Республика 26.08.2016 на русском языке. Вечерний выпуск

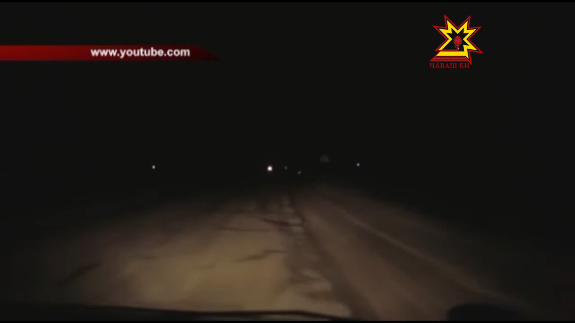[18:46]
Поэтому шансы, что пешеход или велосипедист будут замечены, увеличиваются во много раз.